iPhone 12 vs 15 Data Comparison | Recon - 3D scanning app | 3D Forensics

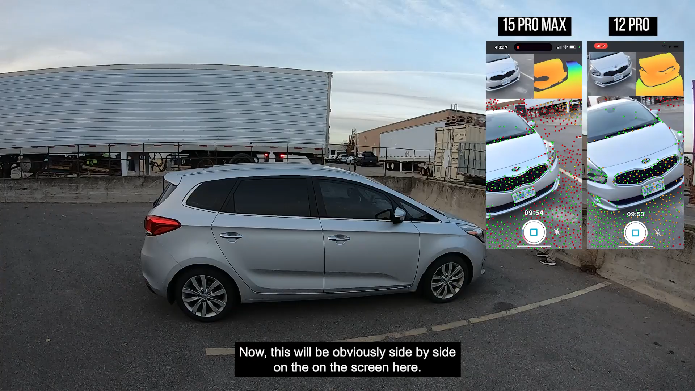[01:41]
on the screen here so you'll be able to see the difference between the two but you know in just looking at it it's a little hard to tell but let's see what happens once they're side by side it's hard to pay attention to both and do the scanning at the same time here so again nothing too crazy
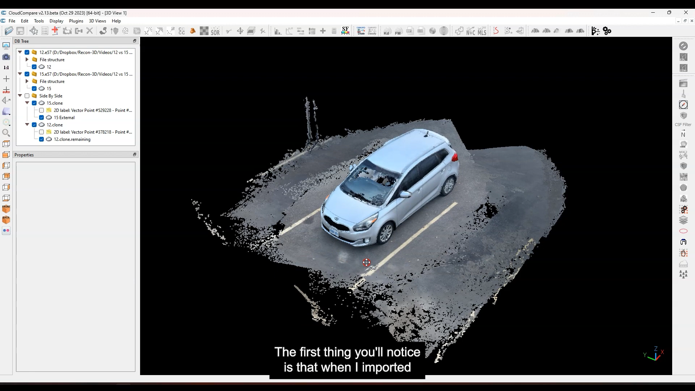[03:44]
and done some different things here so we're going to look at that but it's not too bad the first thing you'll notice is that when I imported both scans I literally just dragged and dropped them both in place and one of the things I
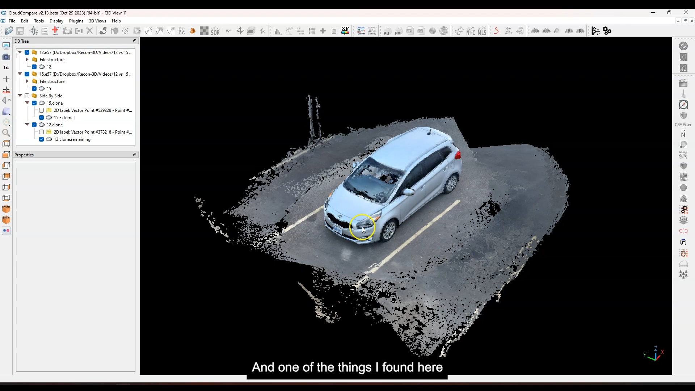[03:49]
found here was that they fall almost right on top of each other so I thought that was kind of interesting I thought
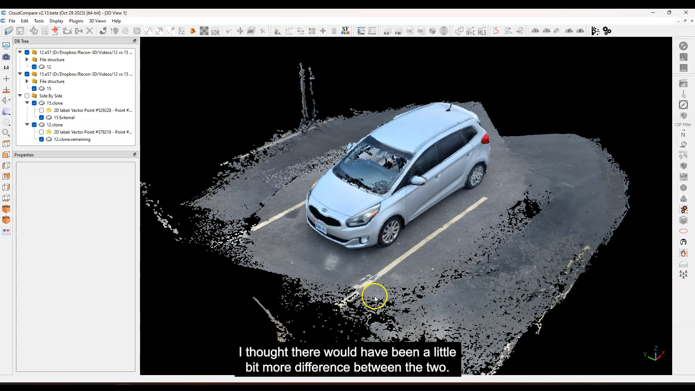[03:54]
there would have been a little bit more difference between the two but let me just show you what I mean if I take the
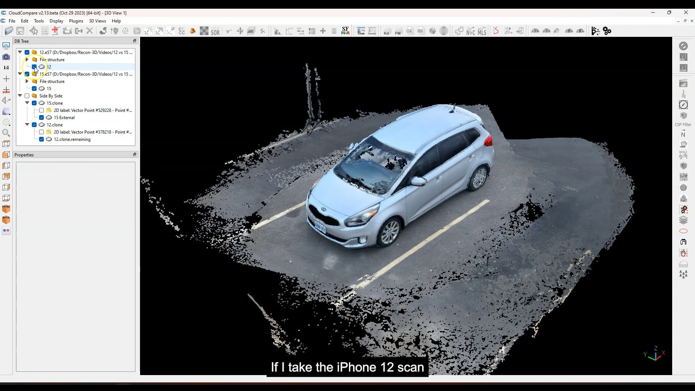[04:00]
iphone 12 scan and I shut it off and on and I just toggle it like this you'll see that they're very very close together and so you know your starting position was offset just by you know whatever that was maybe just a few inches you know 10 10 15 centimeters on the little rig that I had with the phone adapters but yeah they're
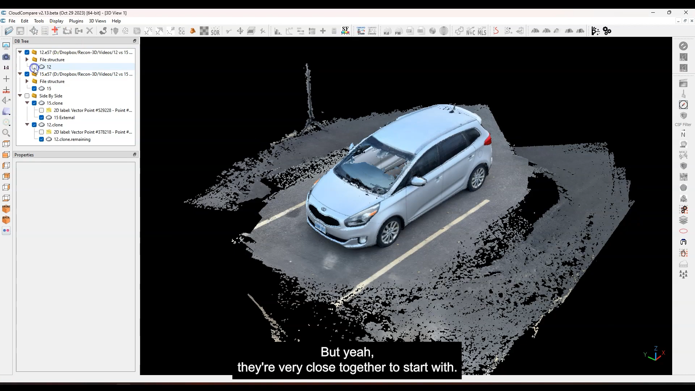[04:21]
very close together to start with so I thought that was pretty interesting not too bad now I have separated these out so let me shut these off and let me open up the side by side here
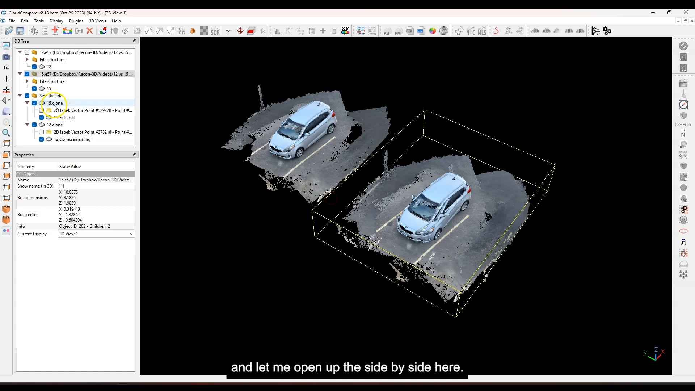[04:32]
and I just got one more there we go so what we have here is this one here is going to be the iphone 15 that's the data that we got there this one here is the iphone
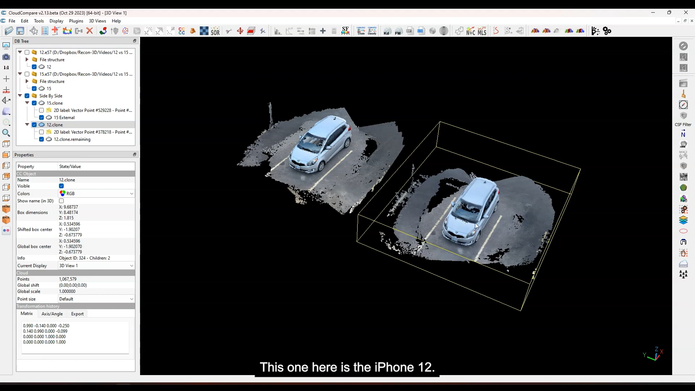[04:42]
12 and right off the bat you can see that they're not exactly the same but they
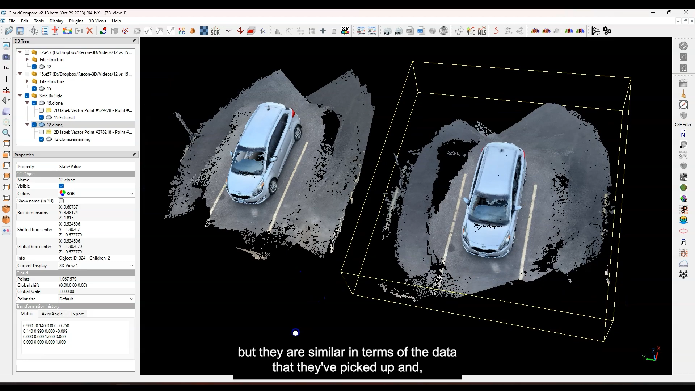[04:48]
are similar in terms of the data that they've picked up and you know where there's like some gaps and stuff so you'll see here now I wasn't really focusing on the area outside of the vehicle so outside of these lines you'll see that I've got some gaps here whereas the 15 I got a little bit more data
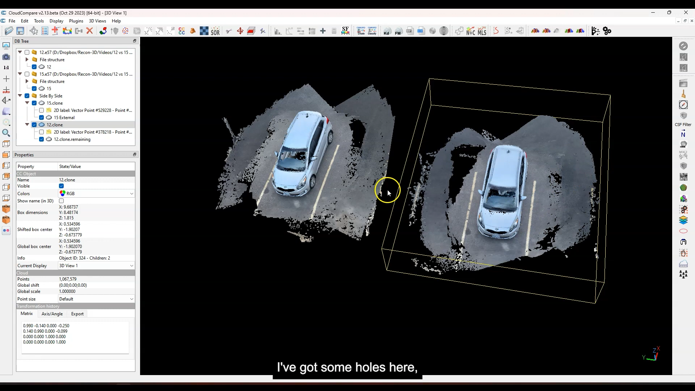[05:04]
I've got some holes here I've got some holes here kind of in the same area more or less so it does look
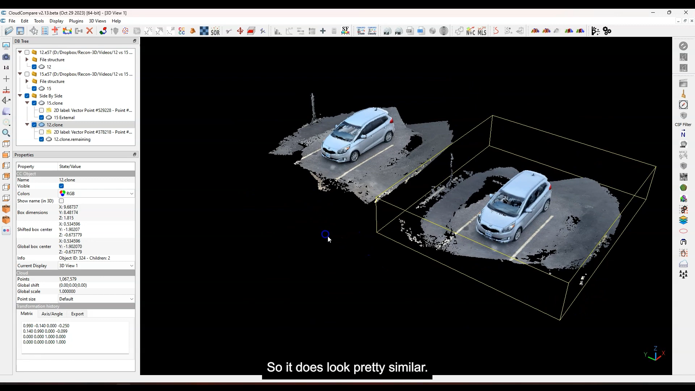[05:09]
pretty similar and if I were to go in terms of the size of
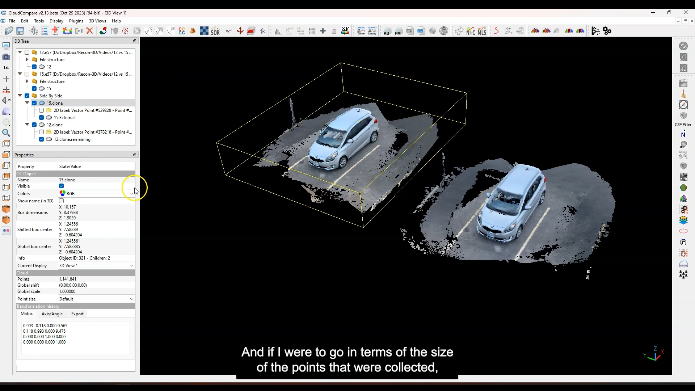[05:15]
the points that were collected if I go down here you'll see that on the iphone 15 I've
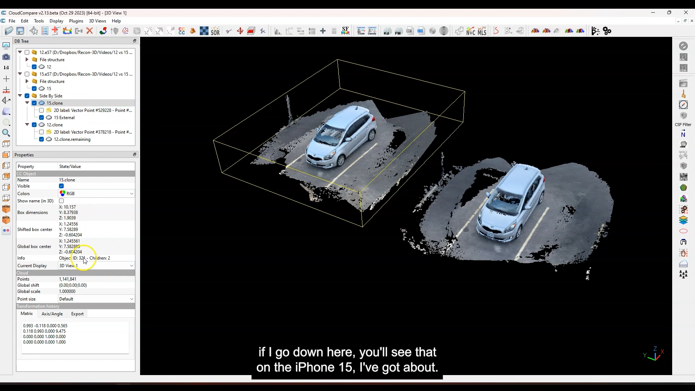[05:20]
got about let me just see here uh well no I I actually separated these let me go back to this one here so the iphone 12 the original file had about 1.6 million
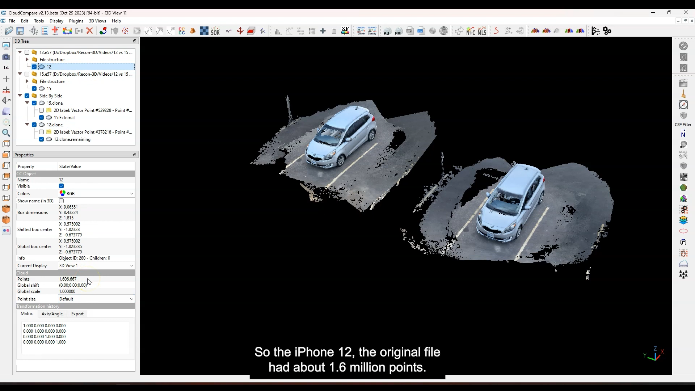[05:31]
points and on the iphone 15 I had about 1.7 million points so they were very very similar the iphone 15 picked up a few extra points but
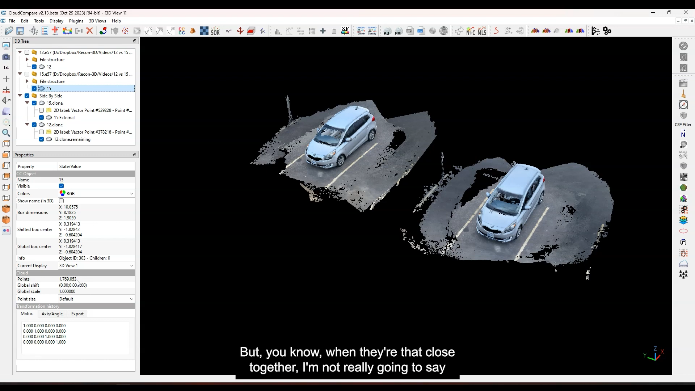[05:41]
you know when they're that close together I'm not really going to say too much about that let's just say that they're very similar now in terms of the color differences it looks like
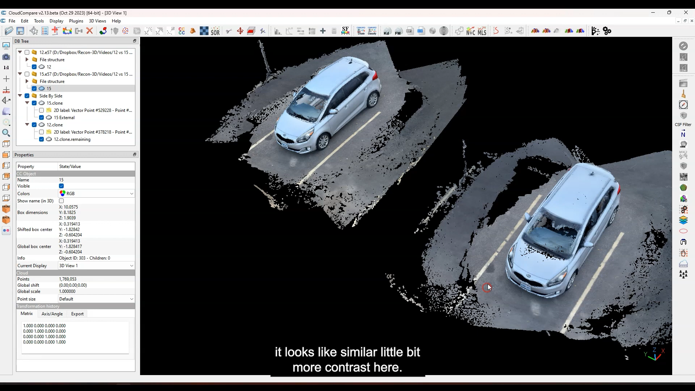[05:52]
similar a little bit more contrast here I think like I'm looking at this spot that's over here versus over here this one just looks a little bit more pronounced for some reason um hard
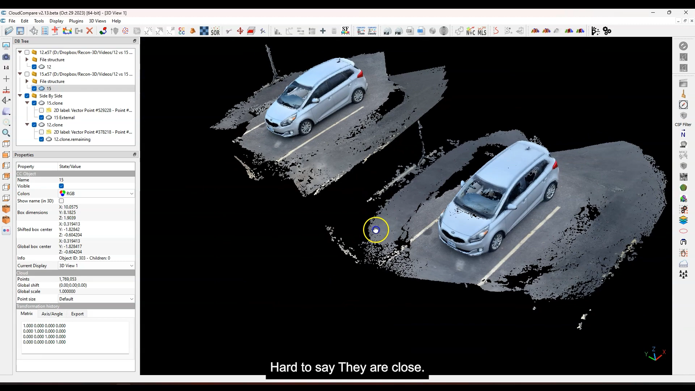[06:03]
to say they are close I mean you're getting dark areas outside of here dark areas outside of here
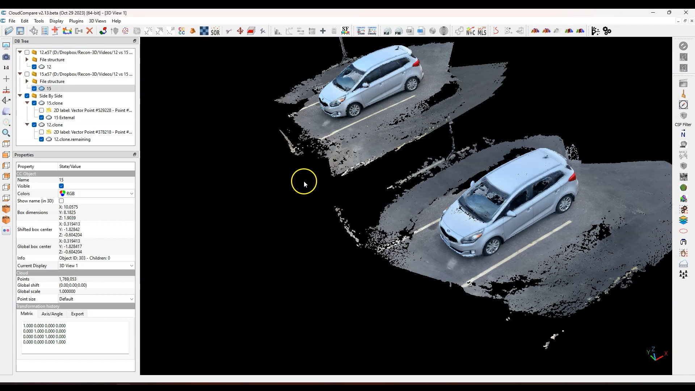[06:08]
a little bit lighter in this area than here so look there's not a big difference in the color either okay
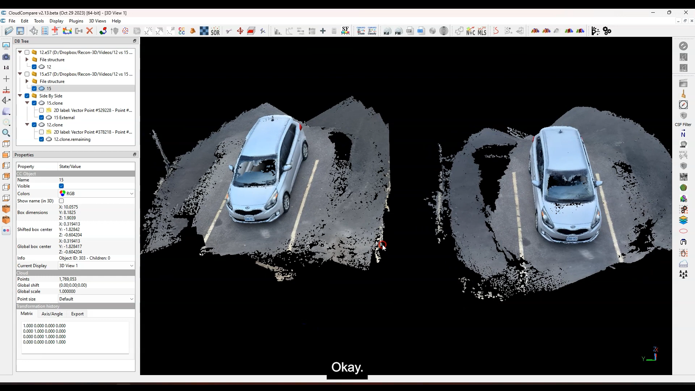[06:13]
so between these two not too bad um let me shut off the external data
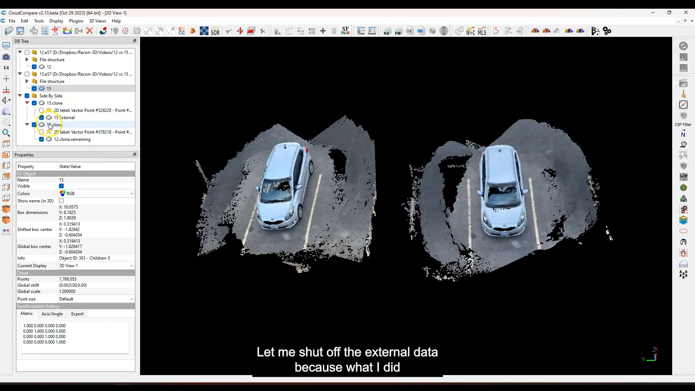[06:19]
because what I did was I uh created some uh crops for just the uh
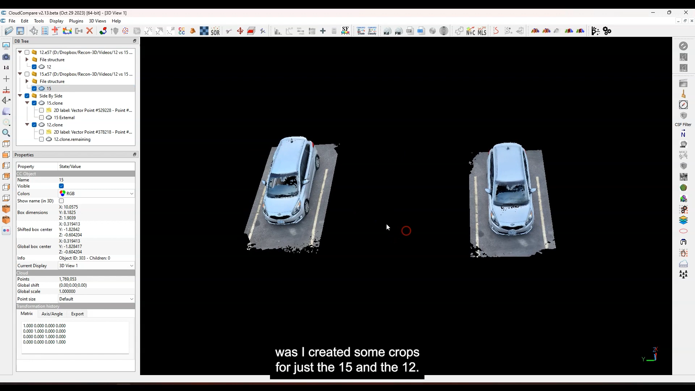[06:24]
15 and the 12 and again the 15 is here and the 12 is here so let's go ahead and
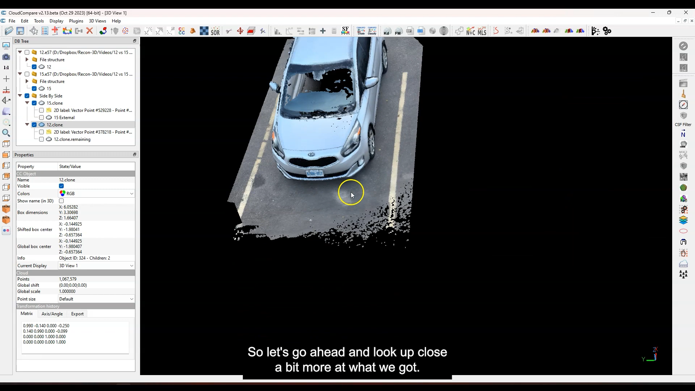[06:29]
look up close a bit more at what we got I'm going to start on the driver's side here and just do
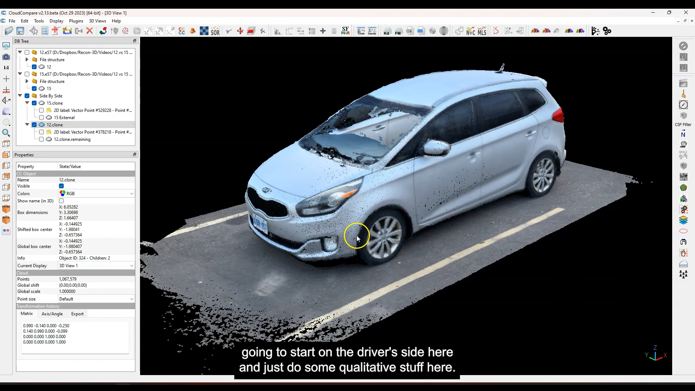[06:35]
some quantitative stuff here so you know I'm looking at the data so on the uh the glass this
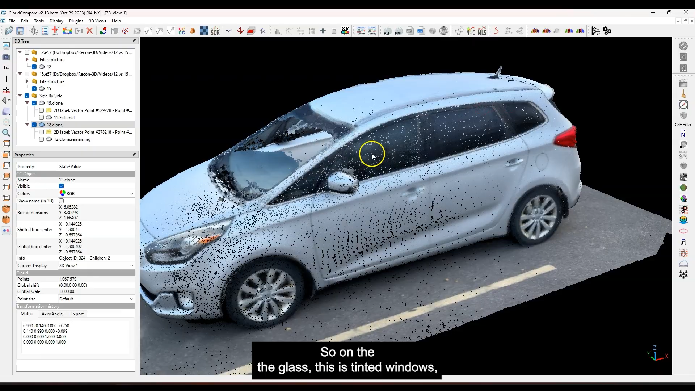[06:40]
is tinted windows but it seems like we did get data here which is interesting and
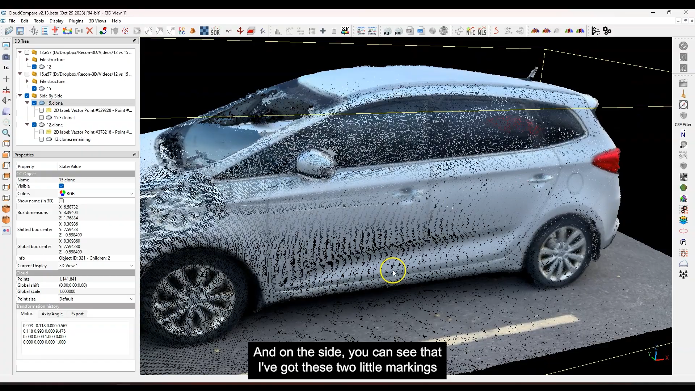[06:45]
on the side you can see that I've got these uh little markings here whatever there's some little tiny gaps
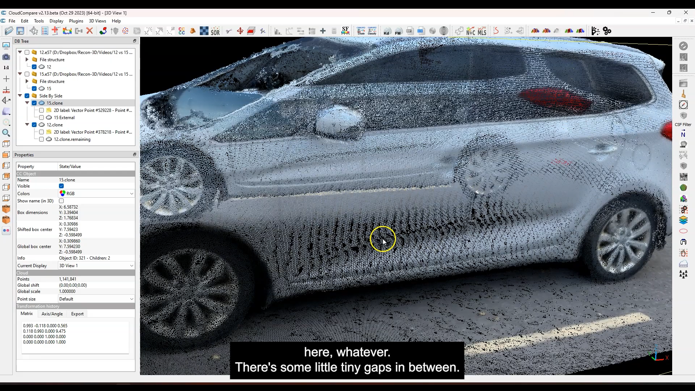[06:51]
in between so let me go back here and let me do the same thing with the 12 let's look at it the
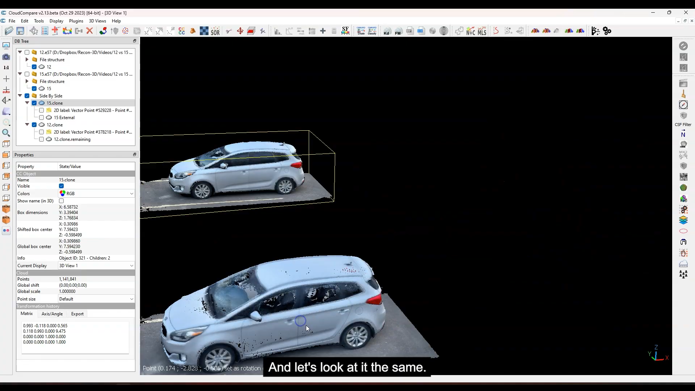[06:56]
same okay so this is kind of interesting so on the 12 I have more gaps on
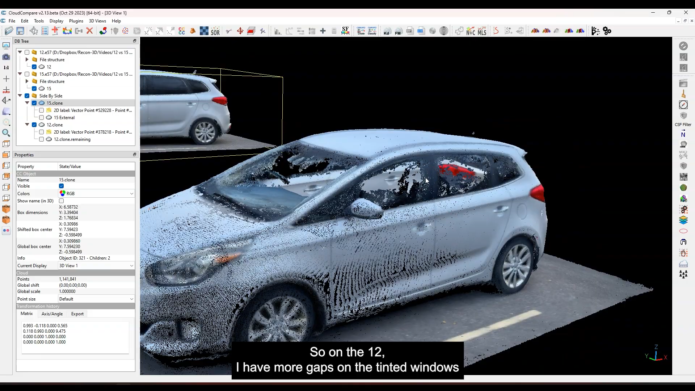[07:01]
the uh tinted windows so you can see that wasn't filled in whereas here it's
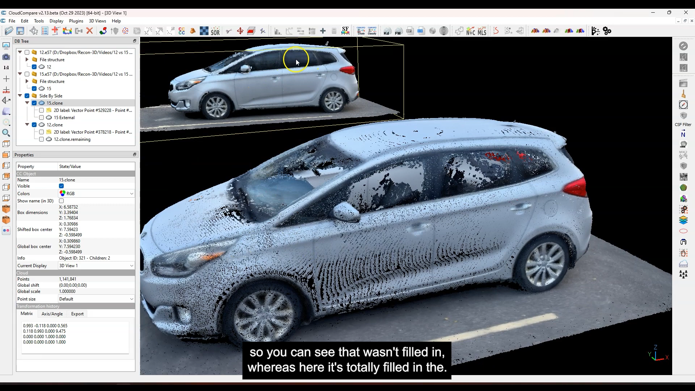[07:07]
totally filled in so I find that kind of interesting why that would be and um you know